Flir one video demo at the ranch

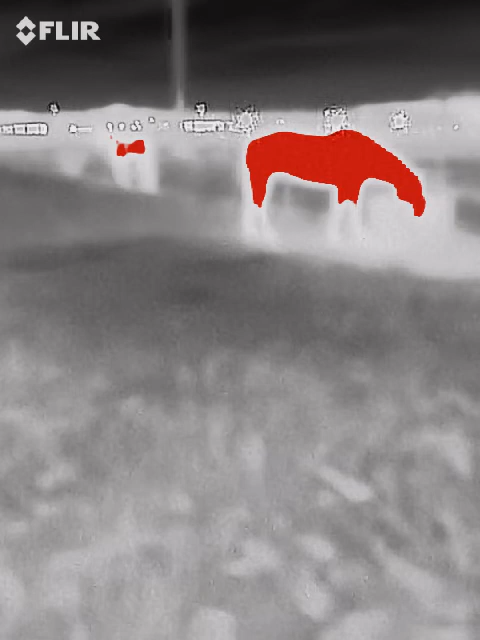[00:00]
okay so I'm just giving you an idea it's dark out
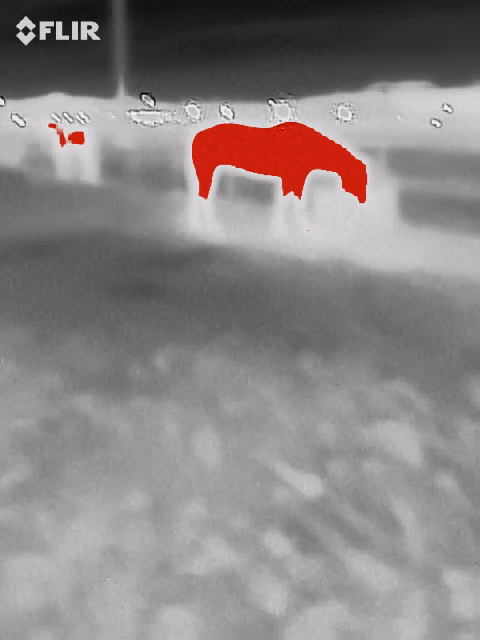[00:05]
pitch dark and this is the image I see I didn't know where the horses were that's
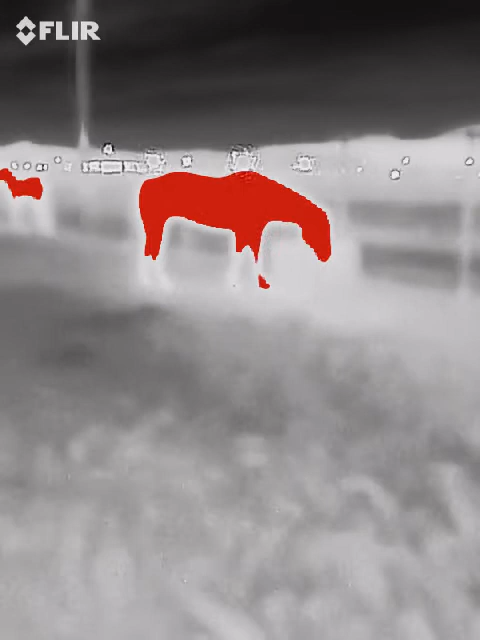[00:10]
Jax the one in the background see if I
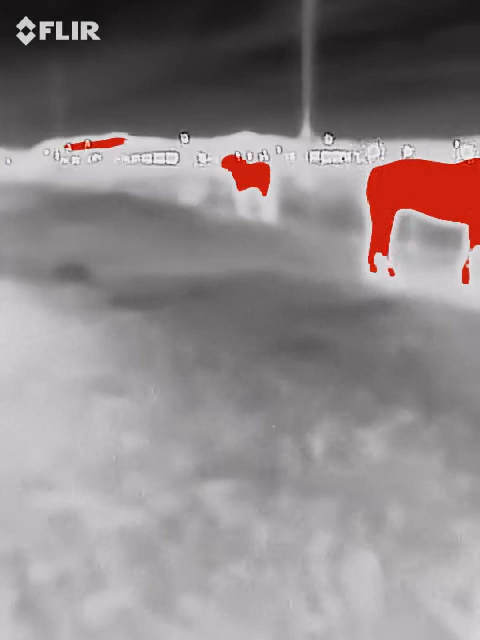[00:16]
can right there that's my finger right there the big red thing is my finger right
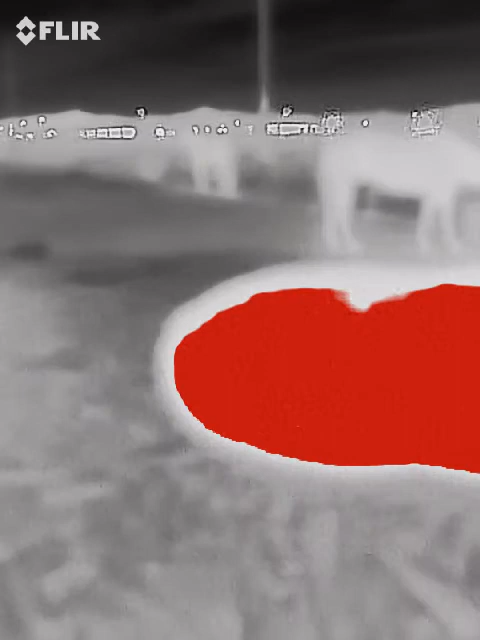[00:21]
what where to go you'll see it it adjusted to my finger
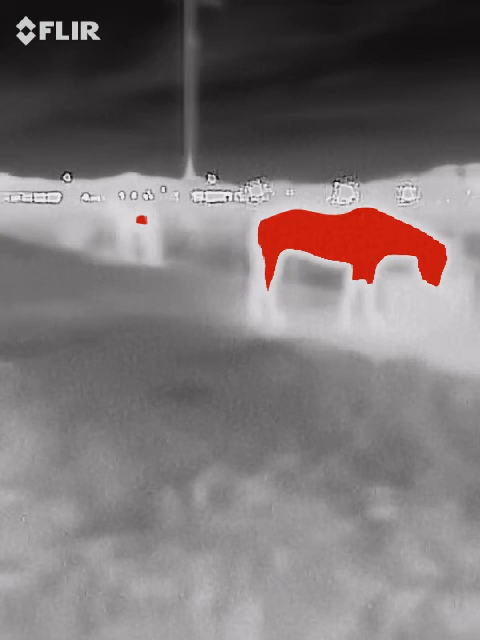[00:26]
instead but the one on the other side I've got it set on the hottest readings
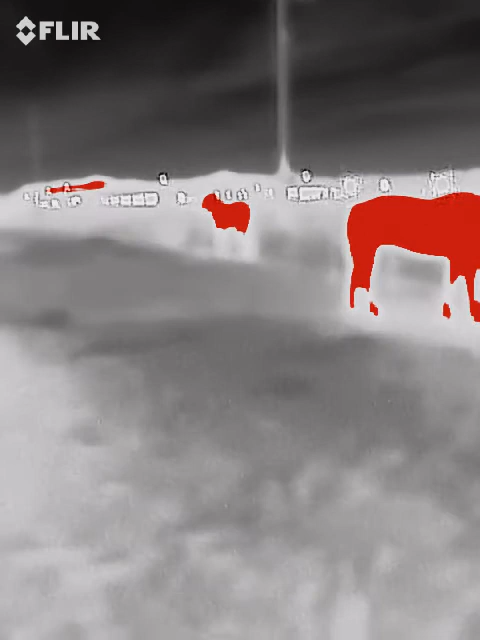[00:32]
gray palette red hottest that is starbuck on the other side I didn't know where he was let's
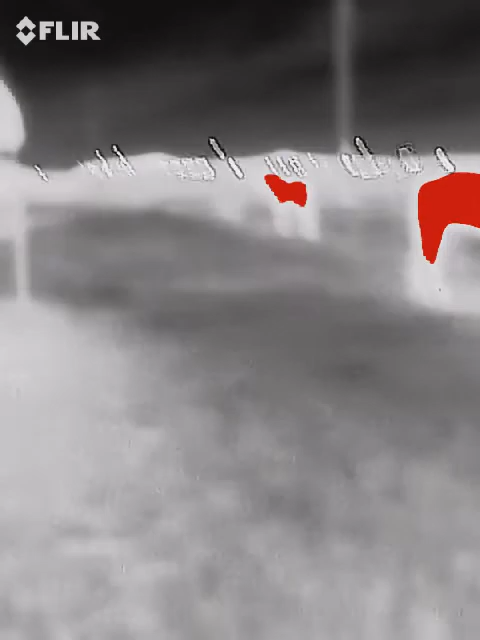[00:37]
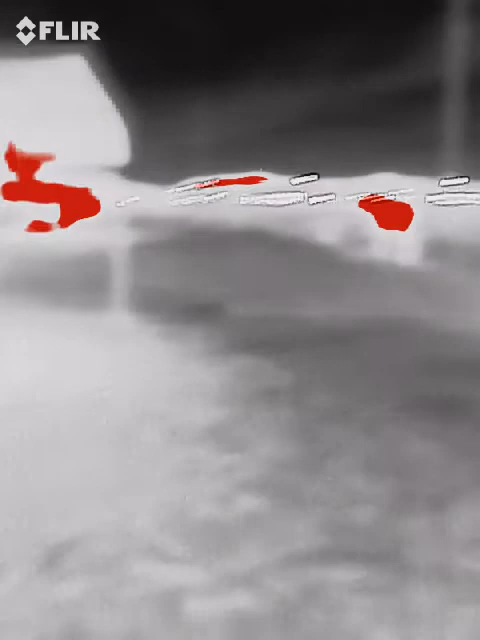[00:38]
see here well that's the carport and there's a big mass there so
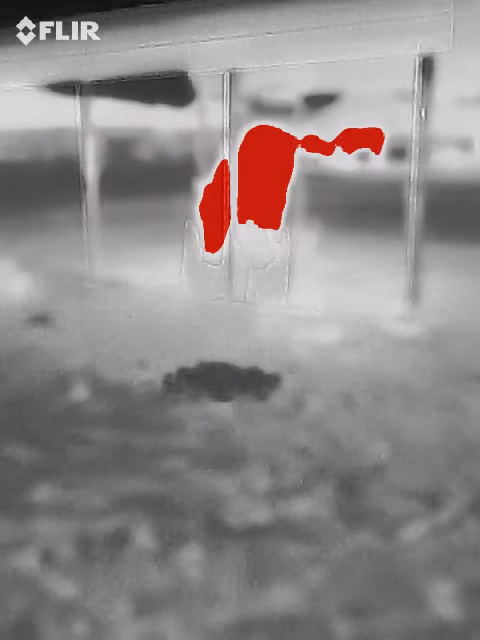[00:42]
there's a horse there and okay now even
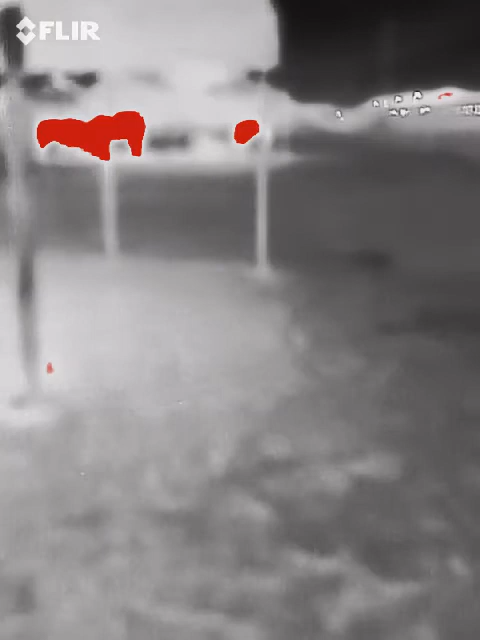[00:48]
from back here to the other carport I can see that there's a lot of heat
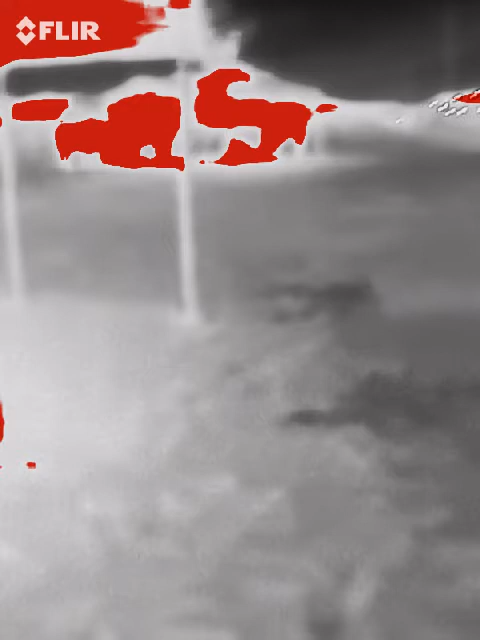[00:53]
signature in the background there and this
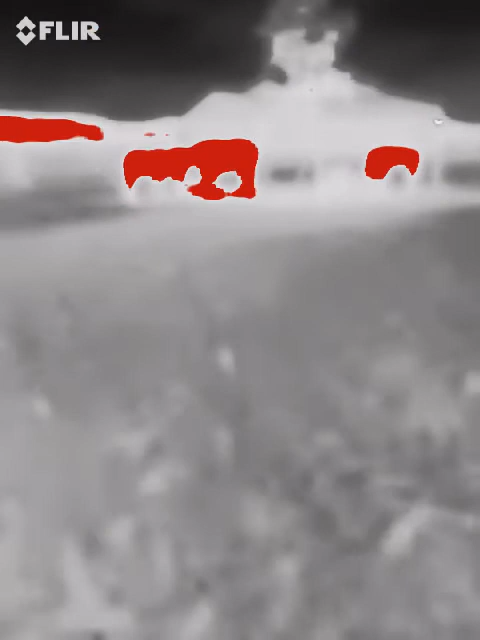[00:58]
is the video side of it
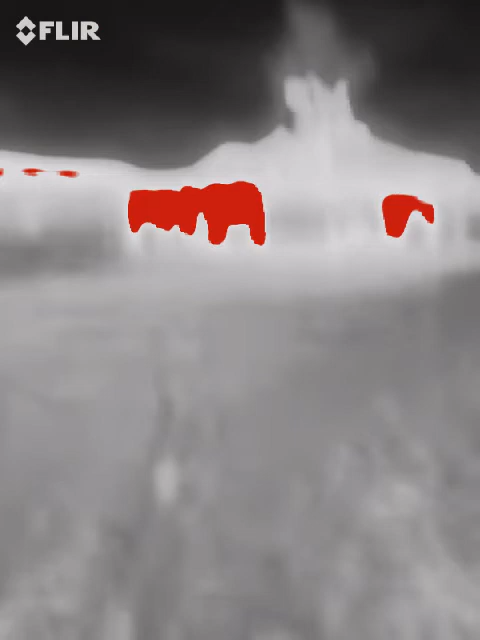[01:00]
so yeah there's three horse so there's two on the left and one horse on
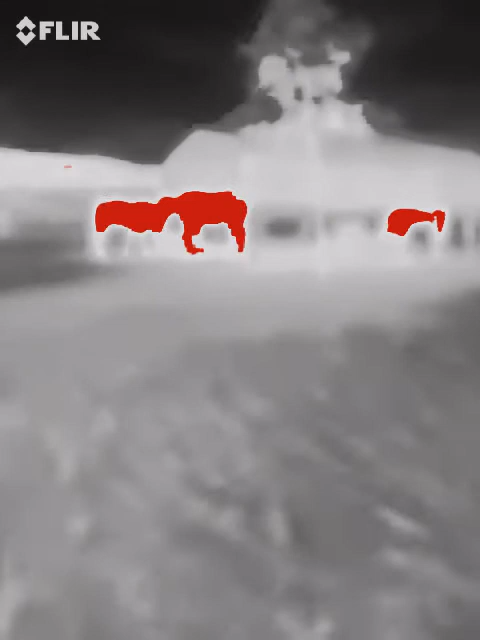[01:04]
the right so if you're a hunter and you want to check out if
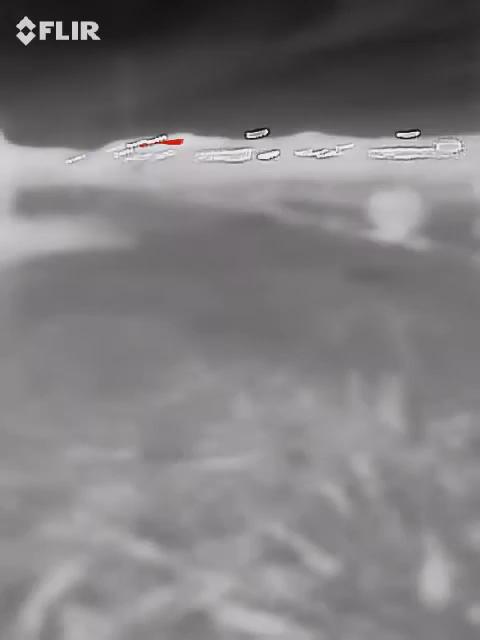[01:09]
there
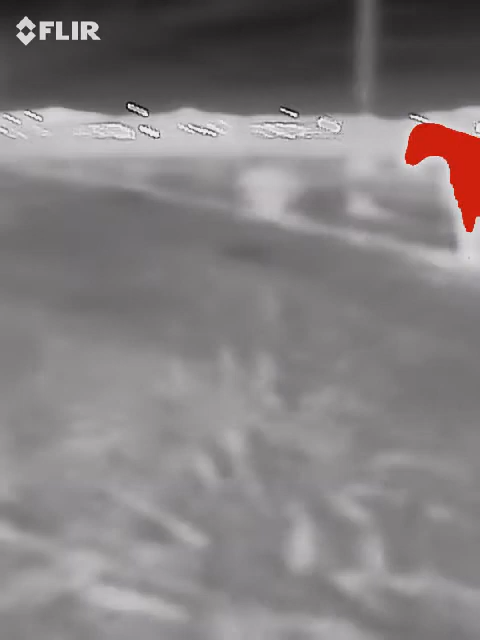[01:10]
what was that over there you know if there were coyotes out here
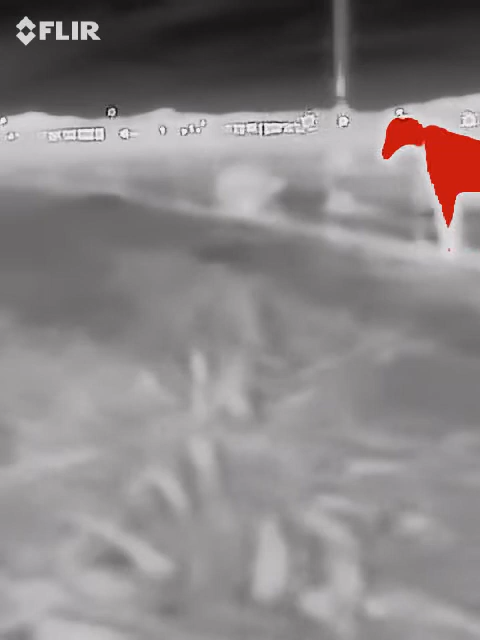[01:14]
and I haven't thought about using it for this now I'm gonna miss it
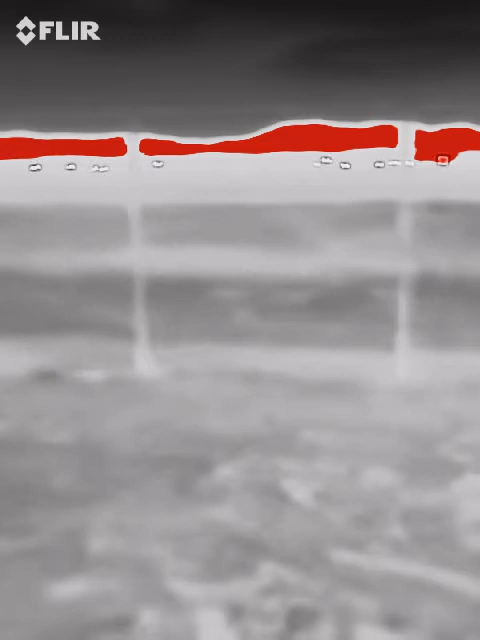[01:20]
it's a little bit above the fence ever looking for
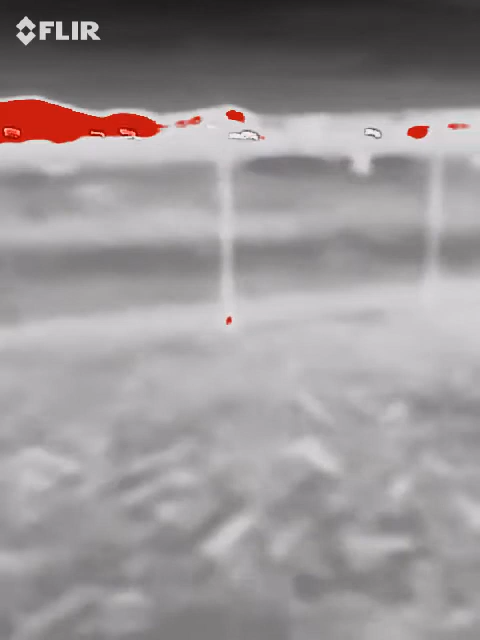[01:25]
coyotes or dogs well that would be Jackson and
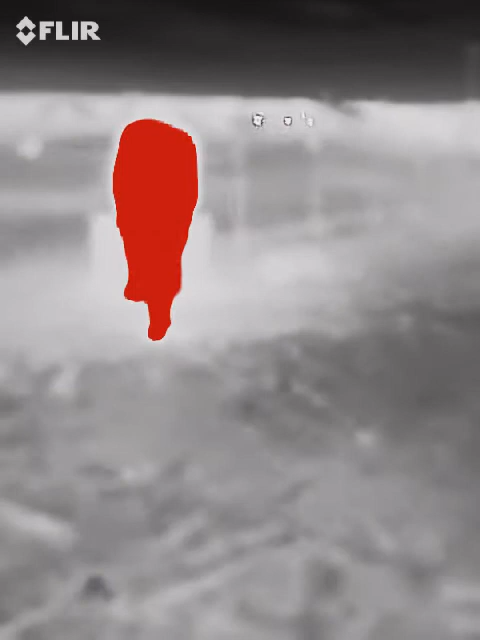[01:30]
I'd be able to see that let me go ahead and change the palette here to rainbow okay
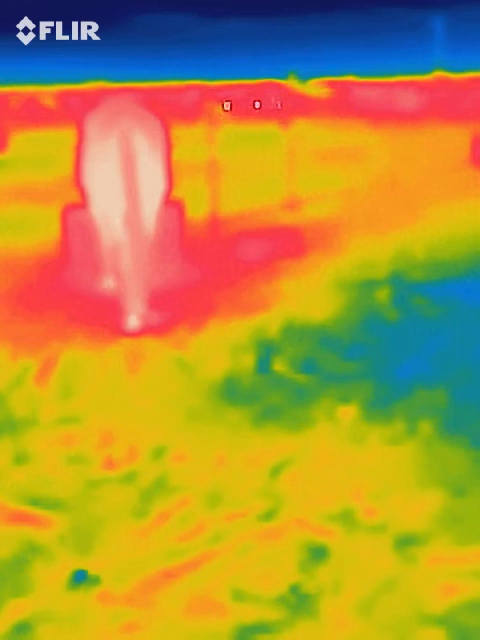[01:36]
there'd be my horse's butt with his tail that would be Jack's he's eating they're
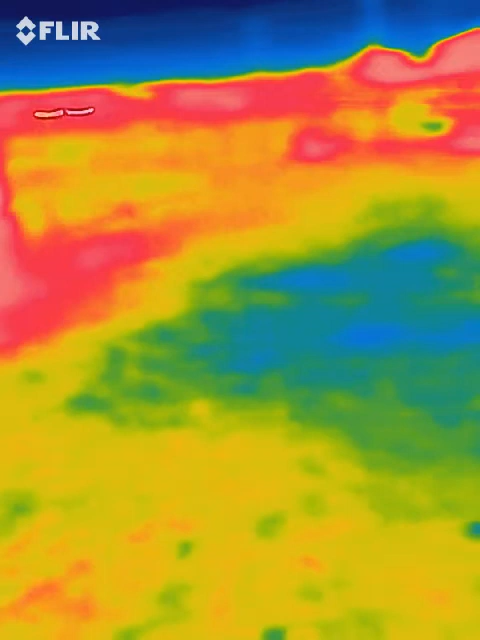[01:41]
gonna look over here